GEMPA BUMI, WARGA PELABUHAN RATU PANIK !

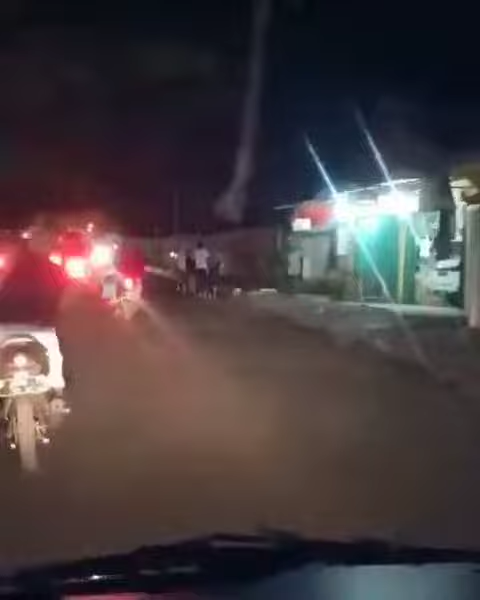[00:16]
Air naik di daerah Ahmad Jani, pores-pores Pobo Arnatu. Kita menuju ke jalan Jeralawang. Kita mencari jantaran yang tinggi, seolah-olah semua sudah pada naik,